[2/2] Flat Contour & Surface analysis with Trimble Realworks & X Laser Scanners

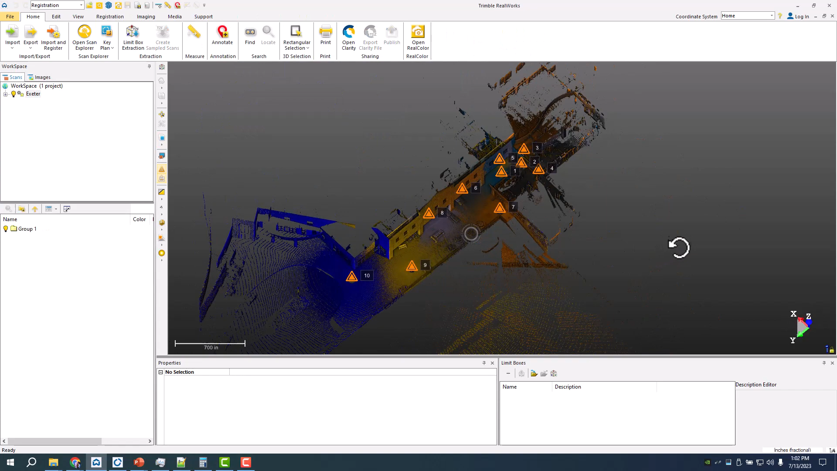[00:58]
doing in color here just to see what we're looking at here's the
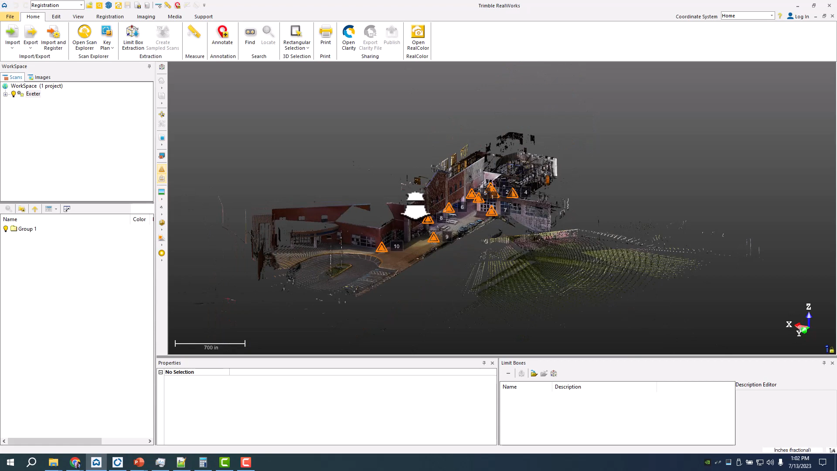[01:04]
beginning of that building i can actually view it in elevation but again i actually don't like this as much because it's a little bit harder to
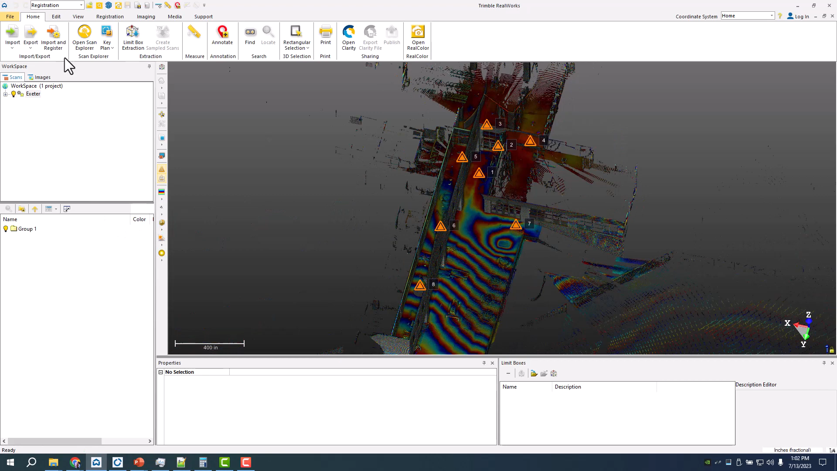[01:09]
control that moving into um production is where i can actually start to analyze the data
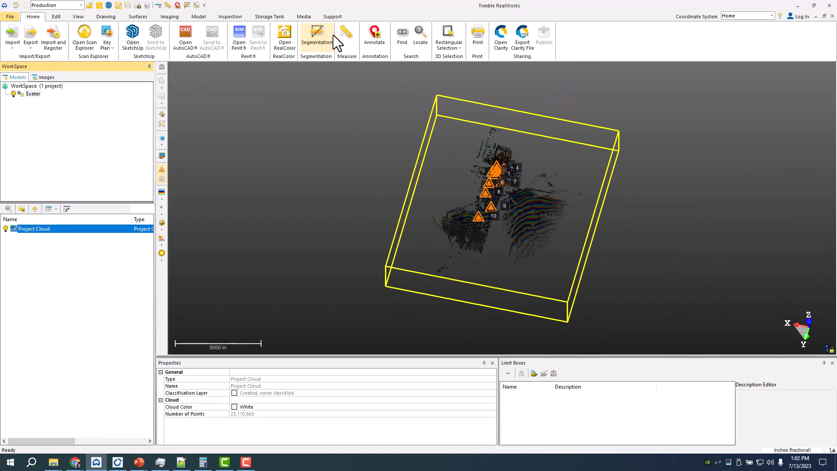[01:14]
um because i'm looking at just a ground i'll do a sampling and just a floor extraction um and so once that's done we'll see if it likes the uh bricks there
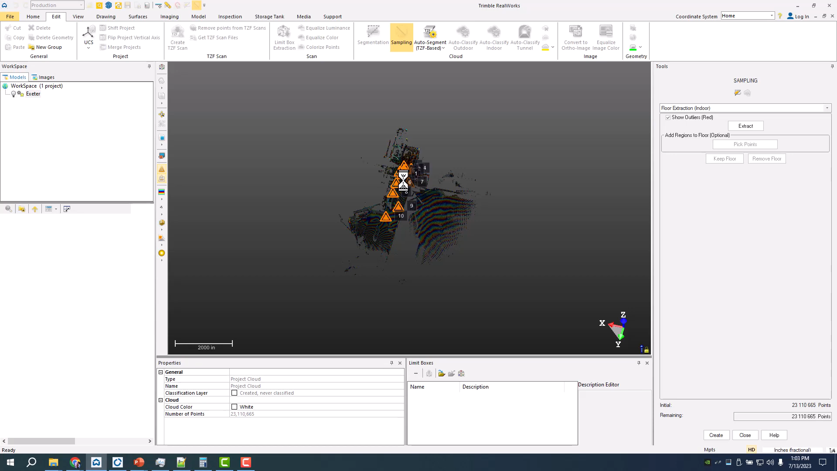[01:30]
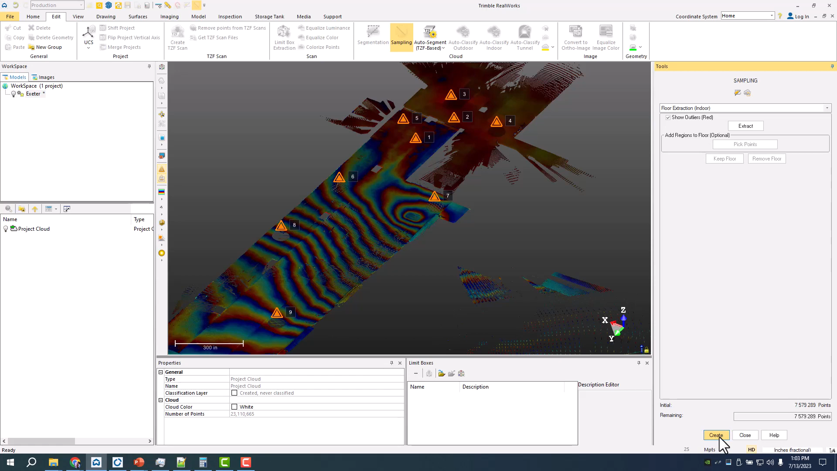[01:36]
keep the floor hit create and what we have here is just the
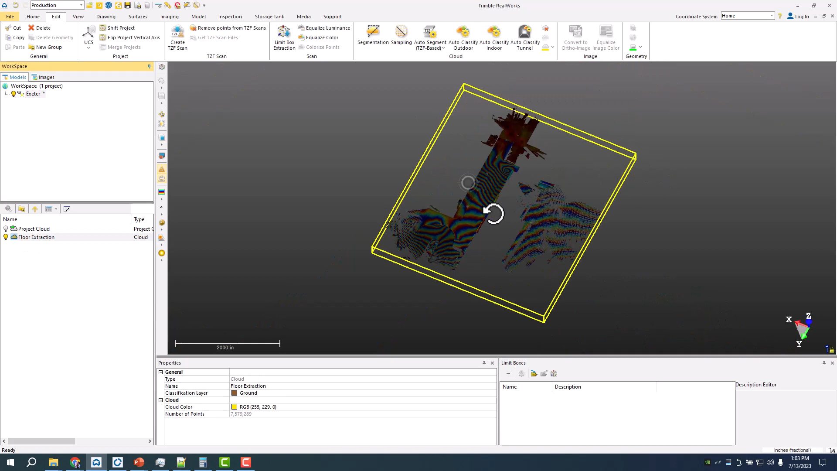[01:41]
floor of that ground so let me come from the top down view again here is where the water is getting in um that'll be the area we analyze very quickly with a floor inspection and
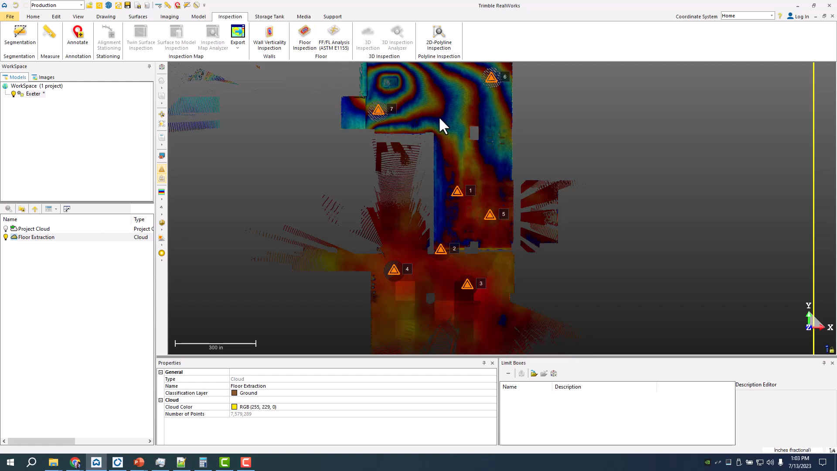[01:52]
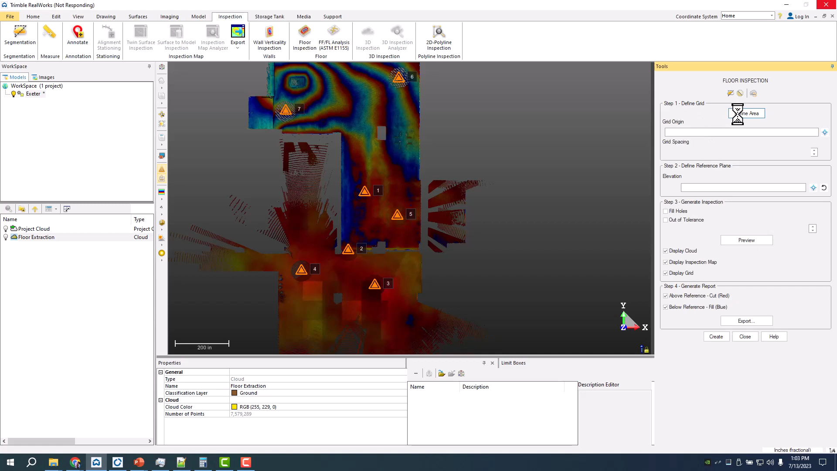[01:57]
define that area here we'll do a little bit bigger but about
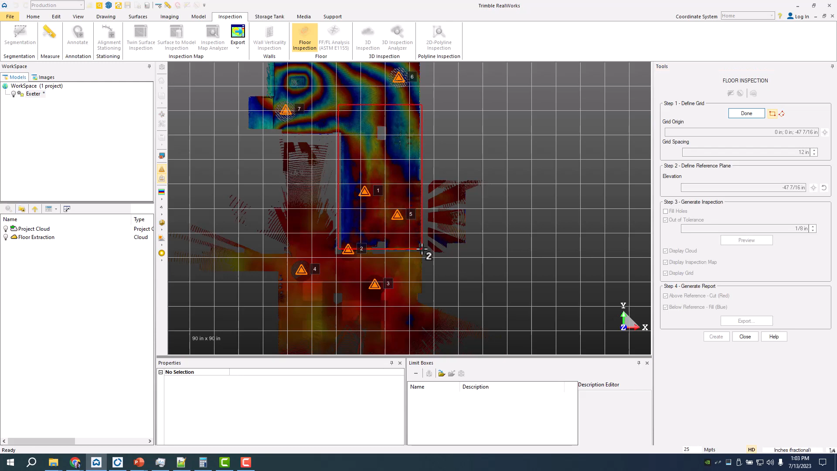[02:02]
a thousand square foot over um hit this as far as the reference elevation i set that near the door
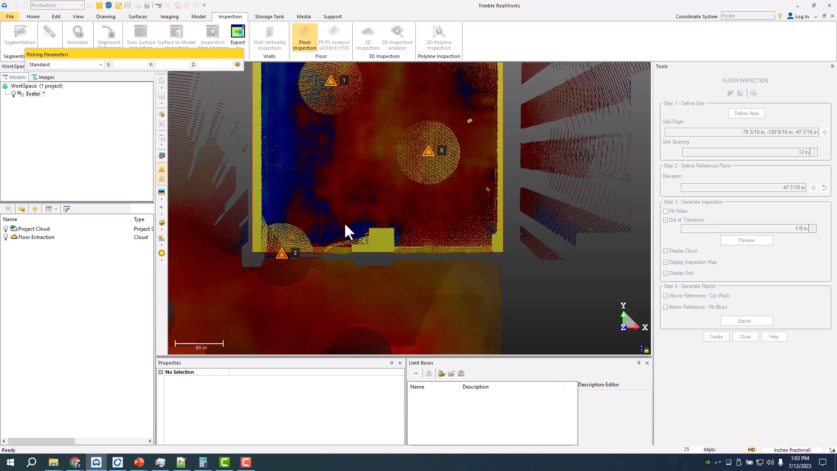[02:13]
um just by clicking it so that was three six feet of an inch we're gonna do zero so i actually hit a reference elevation
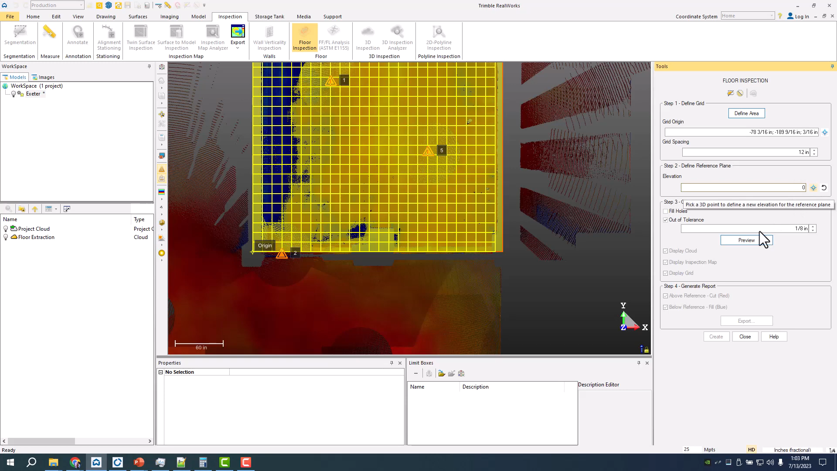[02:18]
i changed it so that near the door with zero out of tolerance we'll keep that an eighth inch and what that'll
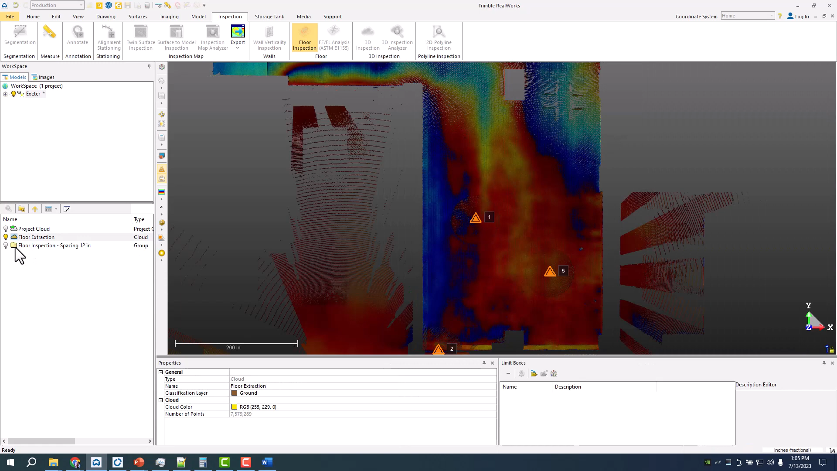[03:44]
is with that um created map is if i turn this on let me just
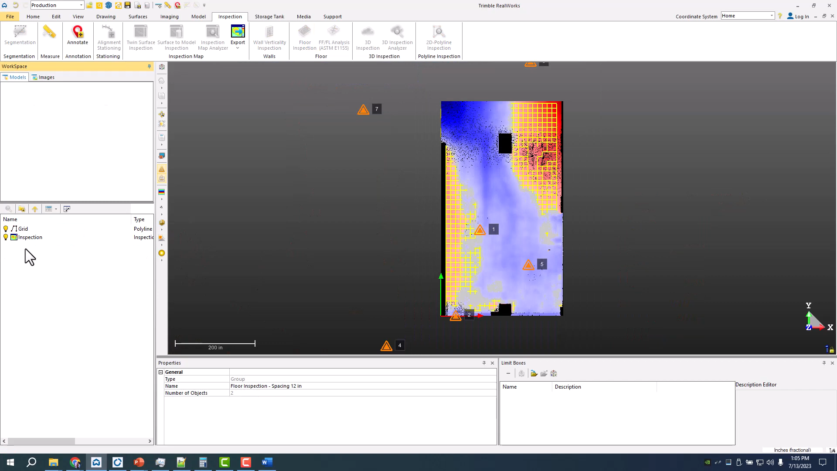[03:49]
turn off the grid um i can do an inspection map analyzer and create uh more than
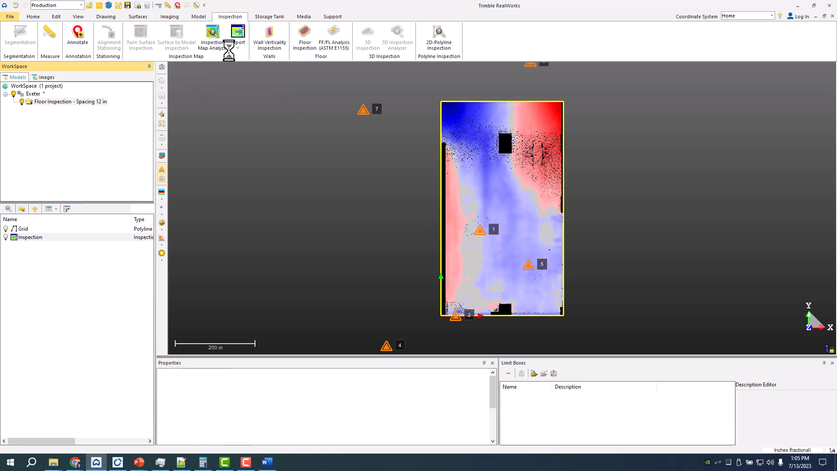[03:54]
just the two contours that we saw uh within field length to create
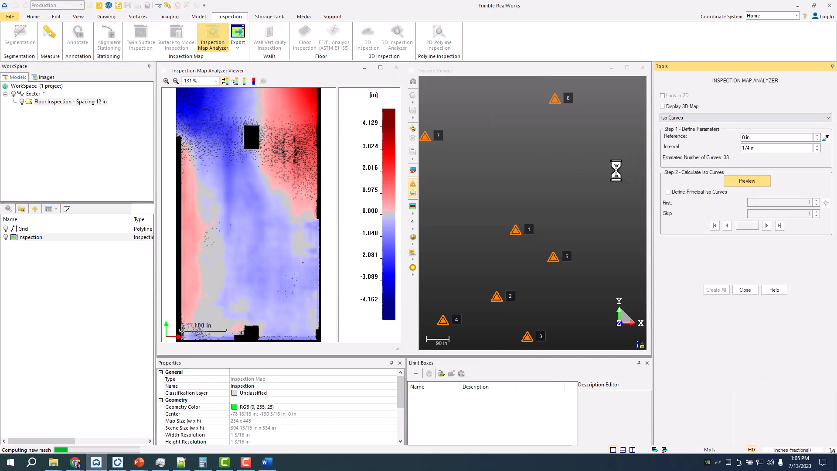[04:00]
that um and select iso curves and you can see i have all those contours that are referenced again to that zero and um with ever i wherever i hit uh as a geo reference so we'll
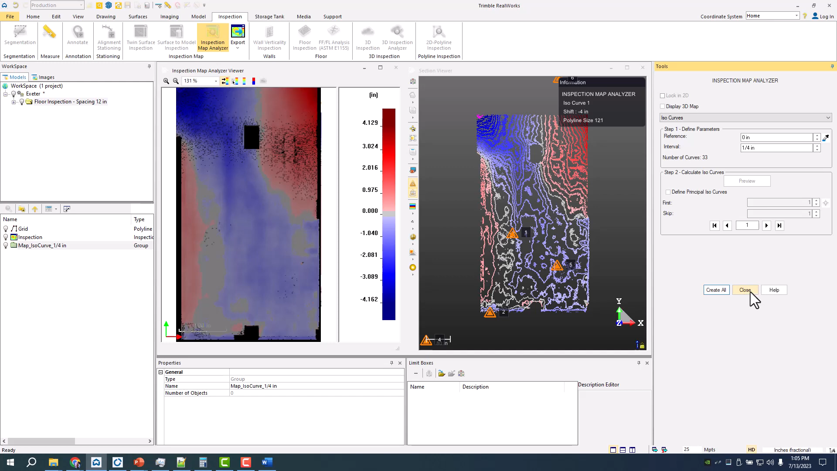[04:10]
close that we'll create all those points those are those iso curves i can export those out as a dwg if
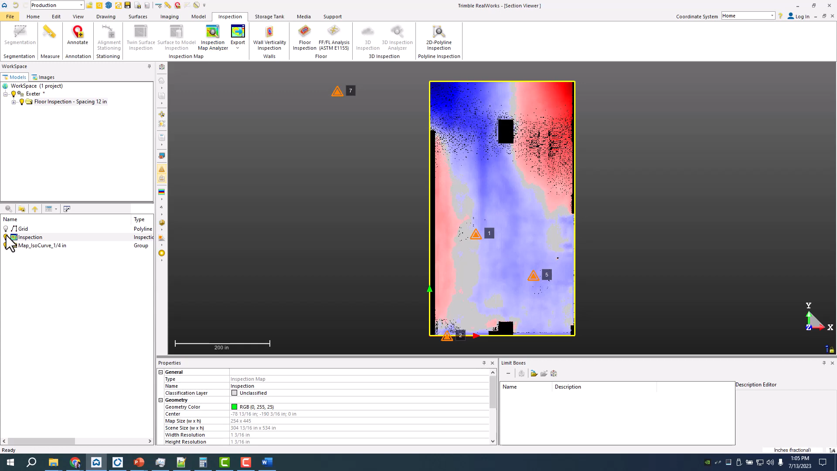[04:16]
i want um the other big value um with uh with
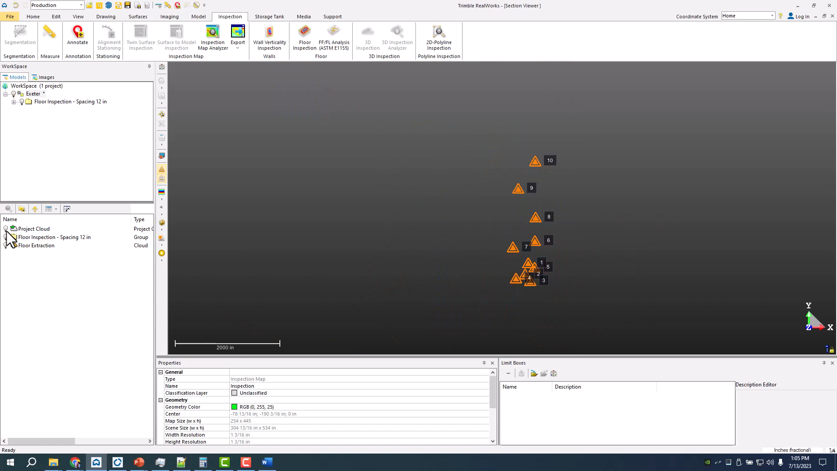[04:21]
um realworks is the ability to do pretty quick uh drawing so i can actually come in here
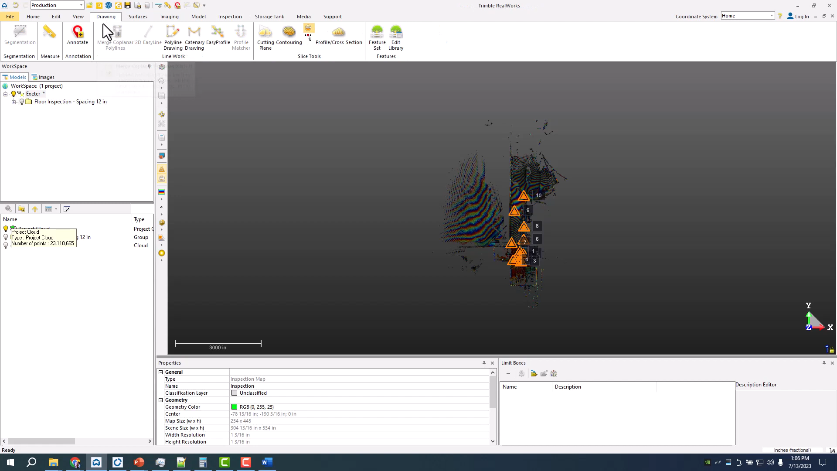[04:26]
and do a i'll do a cutting plane and what that'll allow me to
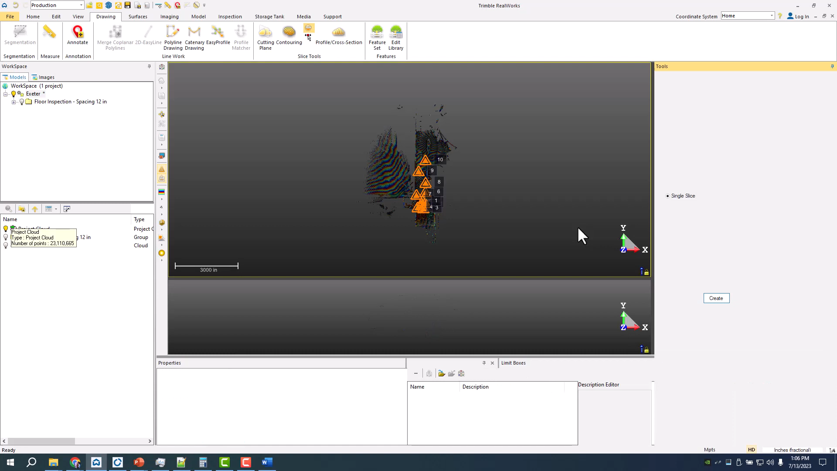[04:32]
then do is create essentially a floor plan of this area
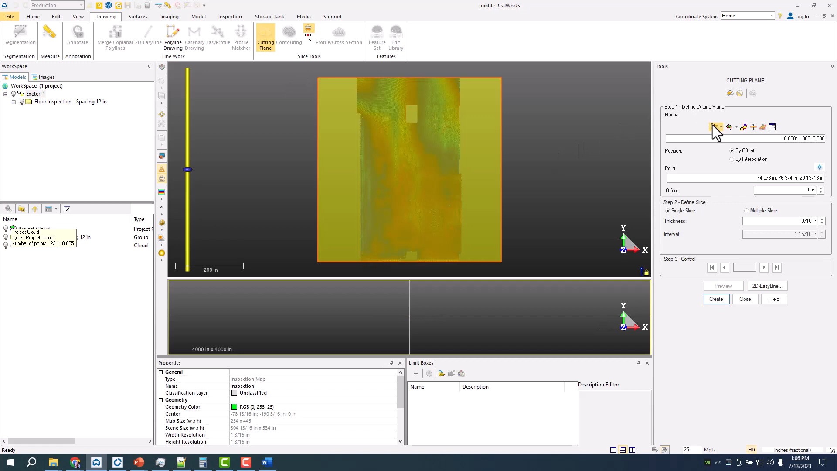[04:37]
go back one make sure i'm i have this guy selected